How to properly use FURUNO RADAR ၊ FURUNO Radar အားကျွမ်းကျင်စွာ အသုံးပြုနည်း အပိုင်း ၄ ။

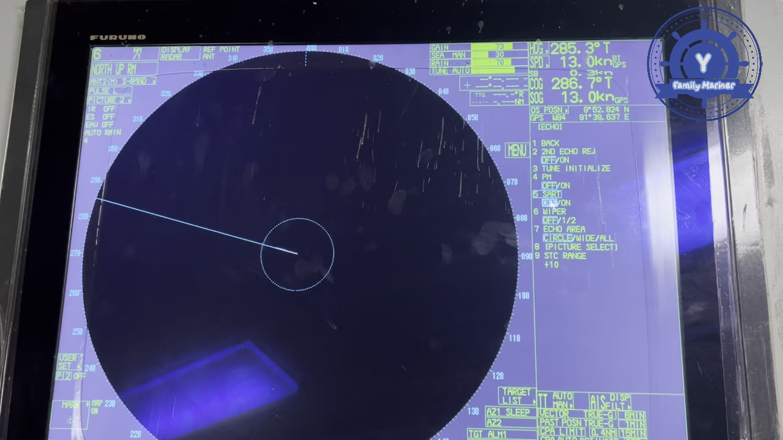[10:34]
search ကတော့တွေ့လို့တိတ်မရှိပါဘူး on လိုက်ပြီဆိုရှင်သူက auto 12မိုင်ပြောင်းသွားမှာနော် search ကတော့ပြီးပြီဆိုရင်ဒီ wiper wiper
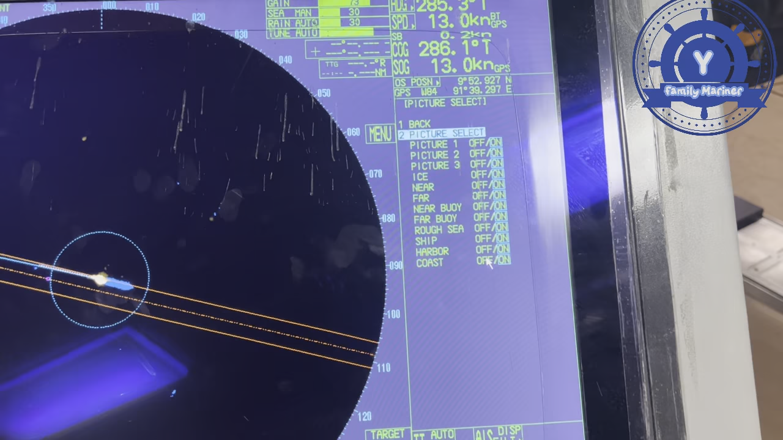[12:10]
point on and rocks shit cover ကိုစသဖြင့်ဖြင့်ကျွန်တော်တို့ on ပေးထားပါเนาะ picture နဲ့ပတ်သက်ပြီးရင်ဒါ STC ring STC ring ကတော့ကျွန်တော် black tan 30ထပ်ပို့ပြီးတော့ကျွန်တော်တို့ထားပေးထားပါเนาะ
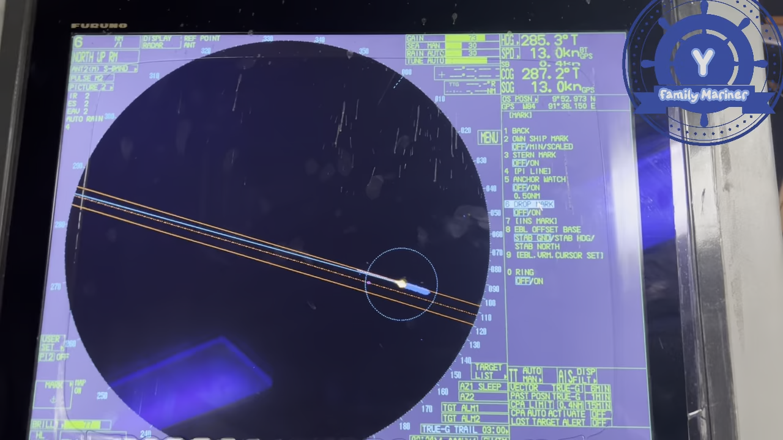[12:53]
ထဲမှာသူကထည့်ပေးထားပါတယ်ဒါဆိုရင် mark ရဲ့အဲထဲမှာဆိုရင်onship mark onship mark ကိုကျွန်တော်က minimum လောက်လိုက်မယ်ဆိုရင်ဒီမှာ onship mark တွေပေါ်နေမှာပေါ့တကယ်လို့များမှာကျွန်တော်
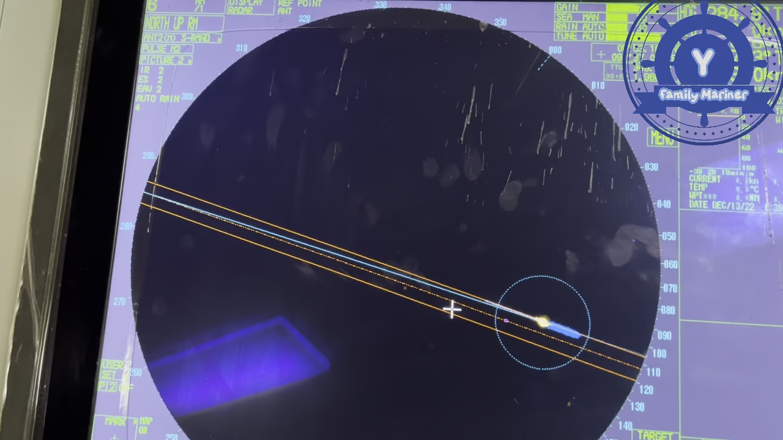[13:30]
အဲဒီမှာဒီမှာနော်မမြင်ရင်ဒီမှာဆိုတော့ဒါ stamp mark လေးပေါ့နော်ကျွန်တော် stamp mark
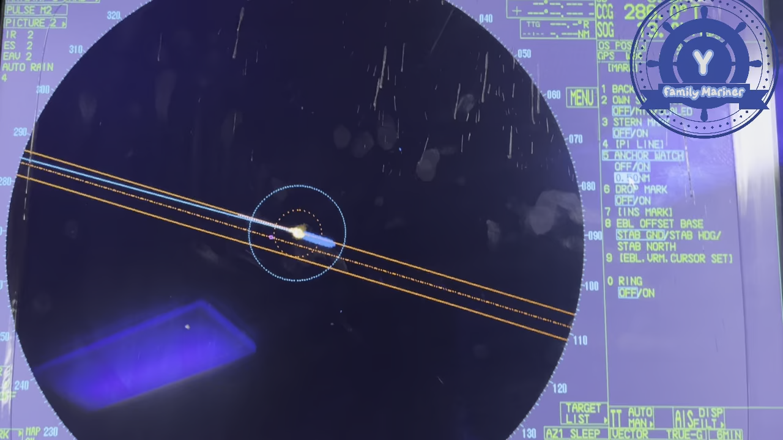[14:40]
anchor mark on လိုက်ပြီဆိုတော့ ਨੇ သူရဲ့ anchor mark ကိုထွက်လာပါမှာပေါ့နော်ပြီးပြီဆိုရင်ဒါကျွန်တော် 0.5 တော့တကယ်မယ်တကယ်လို့များမှာညီကိုအနေနဲ့မျိုးစုံပြောင်းလို့ရပါတယ်အဲထားပါတော့ကျွန်တော် 0.1
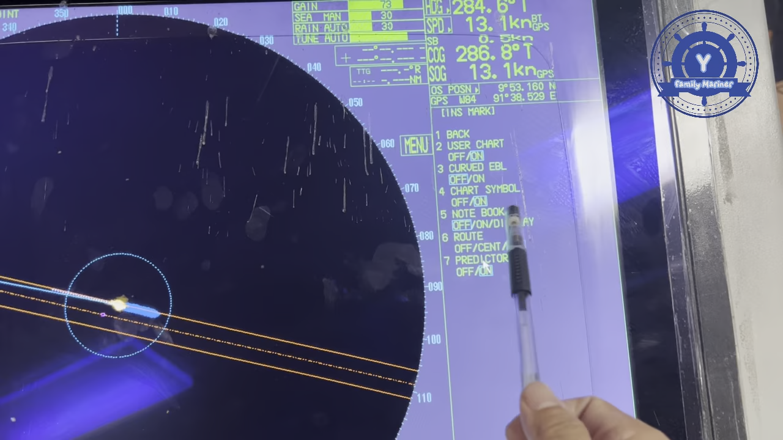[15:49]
notebook root all ပေါ့နော်ဒါက pre data on
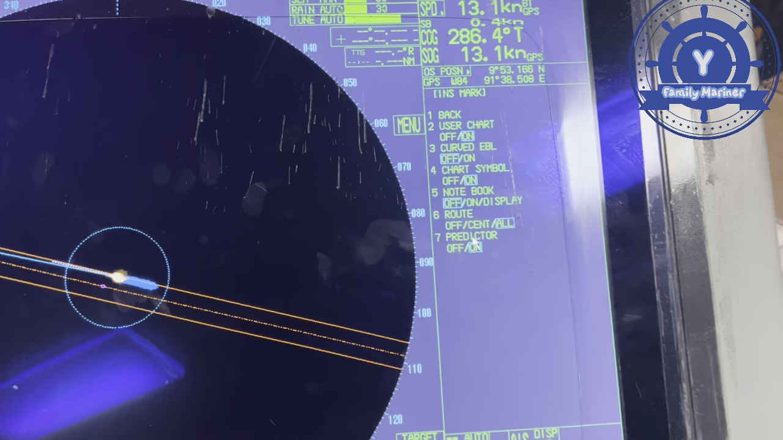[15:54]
စတဲ့ပြန်အဖြစ်ပေါ့နော်ဒီintegrated map ထဲမှာဆိုရှင်တော့ဒီဟာလေး user chat တို့နောက်က EVL တို့ EVL ကျတော့ cut EVL ဒါကျွန်တော် EVL ဒီဥစ္စာကြီးကျတော့ကျွန်တော် on မထားဘူးပေါ့နော် off ပေးထားရ cut EVL နောက်က chat sample တွေနောက်တစ်ခုကကျွန်တော်ဒီ
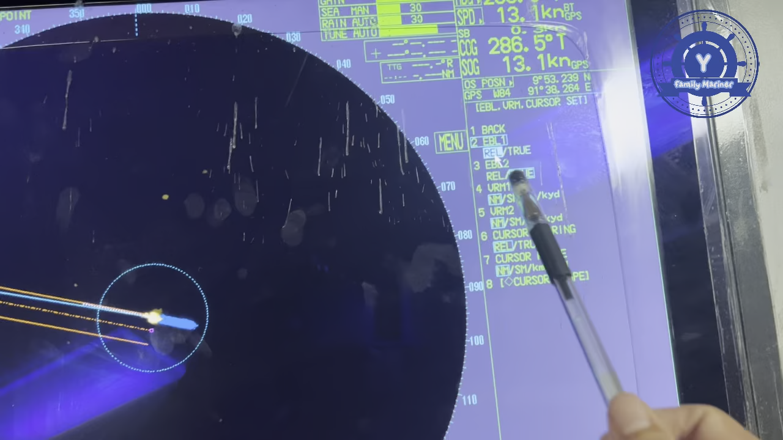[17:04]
related လား true လားဆိုတော့ကျွန်တော်တို့တိဖို့လိုအပ်ပါတယ်။ဘာကြောင့်လဲဆိုတော့အဲကျွန်တော် Singapore Straight Trading
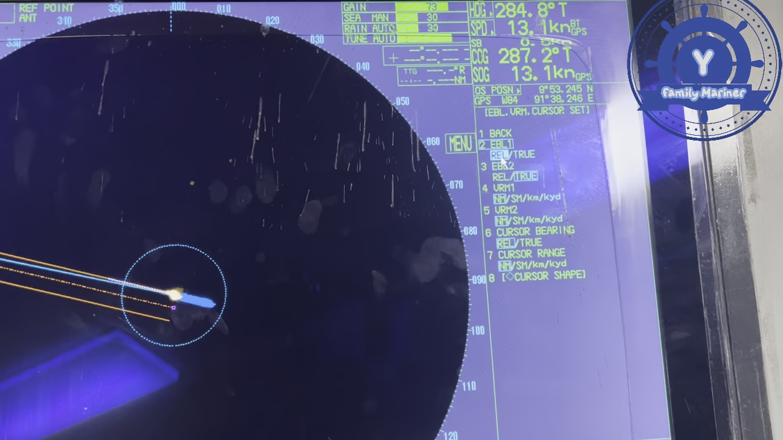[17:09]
မှာဆိုရင်သူကအဲ PDF ကနေကျွန်တော် PDF ကနေလမ်းပြောတယ် Singapore Central PDF
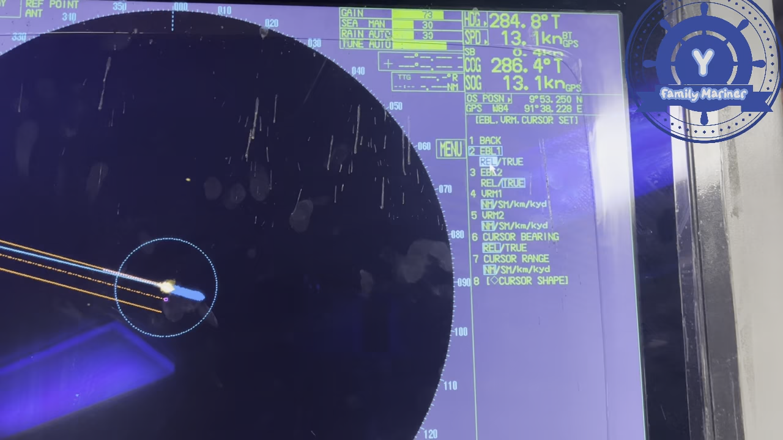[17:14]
အထက်မှာဆိုရင်ကျွန်တော်တင်မောအရင်ရှုပ်တယ်ပေါ့နော်။အဲ့လိုနေရာမျိုးမှာဆိုရင်သူက main demo ရဲ့အဲဘလောက် degree ဘလောက်
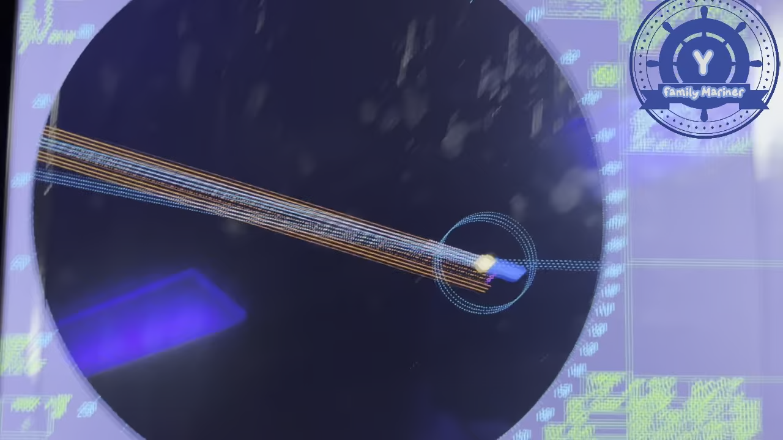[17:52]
ပြီဆိုတော့အဲဒီမှာဆိုလို့ရှိရင်သူကဗာလဲ true true ပဲပြနေရေနော်ကျွန်တော်တခုကို related ထားပြီးတော့ကျွန်တော်တခုကို on ပေးလိုက်ပ
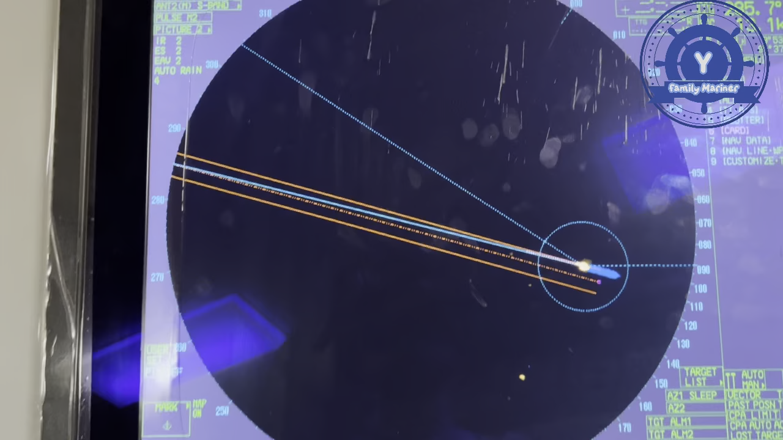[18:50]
relative ကတော့ကျွန်တော်တို့ရဲ့ heading ကနေတွားရပြဥပမာကျွန်တော်တို့ရဲ့အခု heading တမောရဲ့ heading ကဆိုရင်ဘယ်လောက်ရှိမလဲအခုဆိုရင်ကျွန်တော်တို့ဒီမှာ285ပေါ့နော်
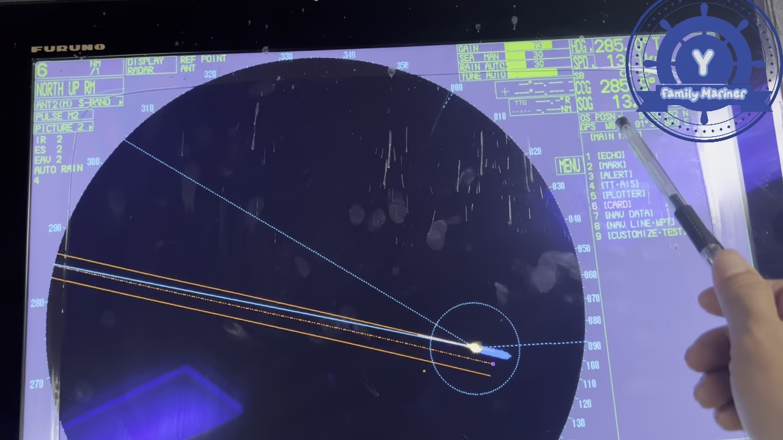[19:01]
285 နော် heading က285ပေါ့နော်ဒါဆိုရင်သူကဒီ285အခုဒီမှာမှဆိုလို့ရှင် 006 012